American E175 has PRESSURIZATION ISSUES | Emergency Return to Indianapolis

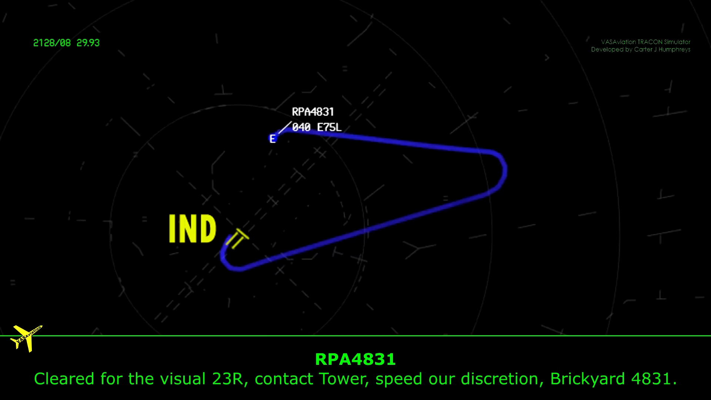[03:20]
4831. Slid for the visual 23 right, contact tower, Brickyard. At speed of discretion, Brickyard 4831. Tower, Brickyard 4831 on the visual 23 right. Brickyard 4831, 80 tower, runway 23 right, continue, traffic holding position. Continue, Brickyard 4831.
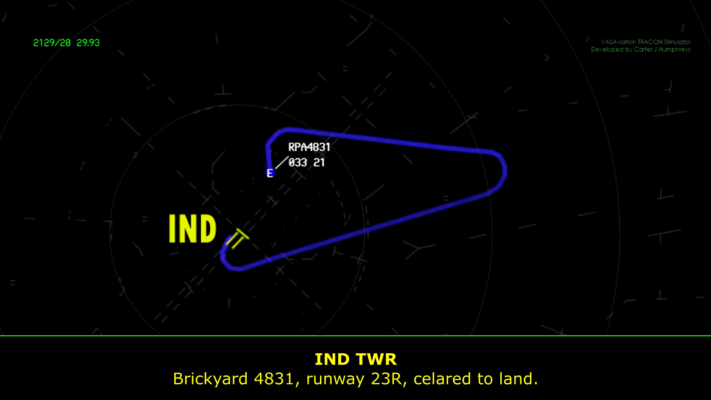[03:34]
Brickyard 4831, or 23 right, clear to land. Clear to land, 23 right, Brickyard 4831.
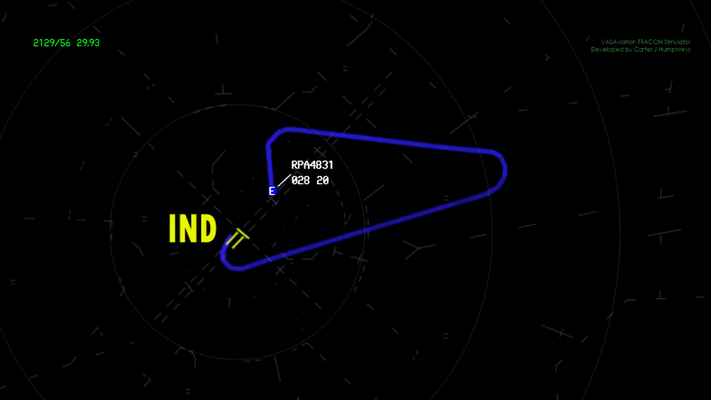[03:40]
Brickyard 4831, we're going to have to go around for 23 right. Brickyard 4831, right, runway 23 right, go around, climb and maintain 3,000.
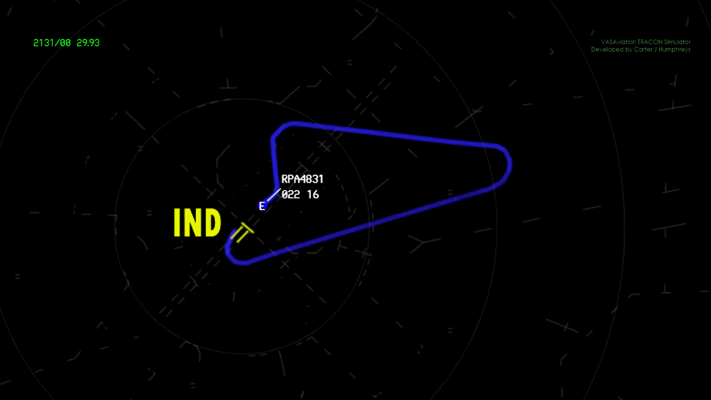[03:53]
Maintain 3,000, Brickyard 4831. Can we continue going straight out then for Brickyard 4831?
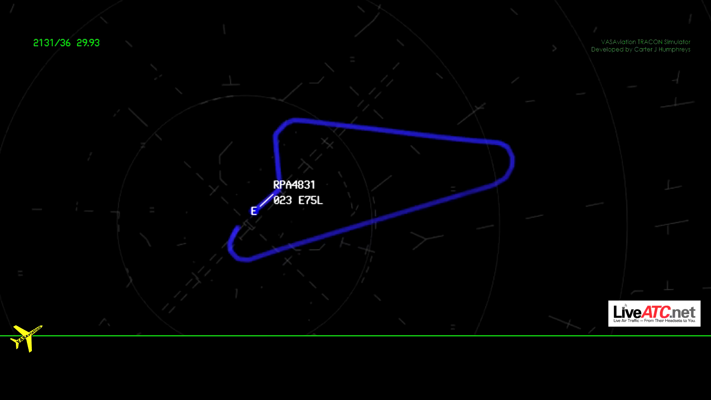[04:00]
Brickyard 4831, just continue runway heading, maintain 3,000. Runway heading 3,000, Brickyard 4831. Brickyard 4831, that's the reason for go around, and are you able to make way for this time?
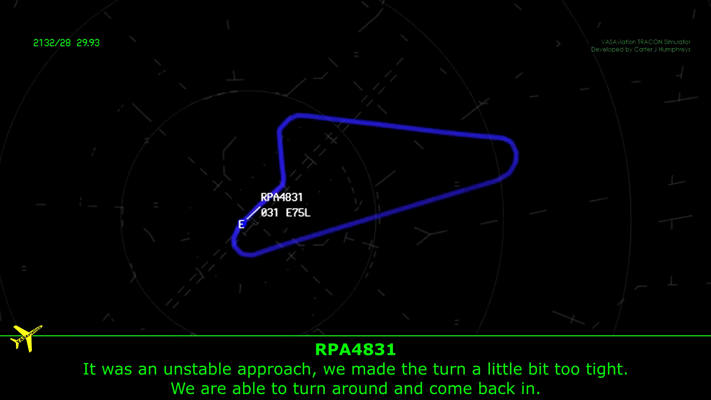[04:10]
It was an unstable approach, we got turned in a little too tight. We are able to turn around and come back in. 4831?
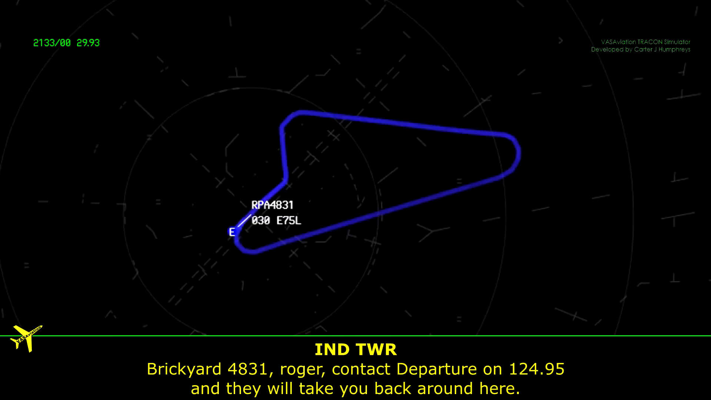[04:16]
Brickyard 4831, right, your contact departure on 124.95, 53 right second here. 124.95, Brickyard 4831.